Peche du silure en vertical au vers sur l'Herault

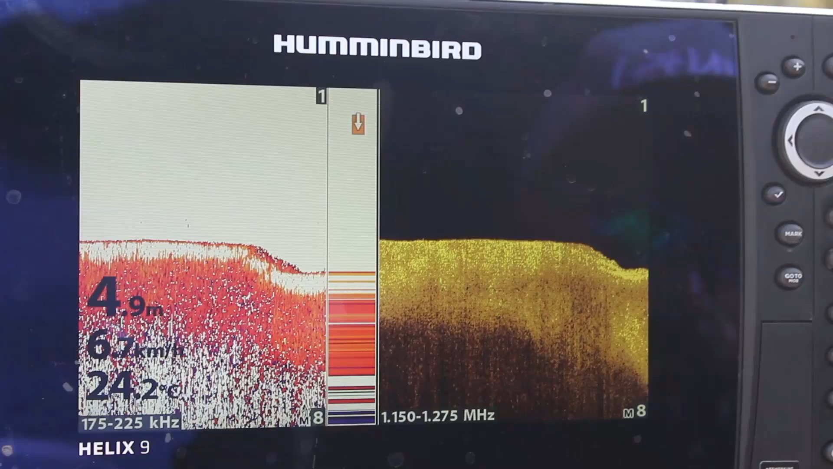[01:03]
On screen: depth 4.9 m, water 24.2°C
à la pointe du bateau directement à vue sur le sondeur pour essayer de déloger en fait le silure, il y a de très gros poissons mais après pêche très difficile par rapport à la chaleur quoi,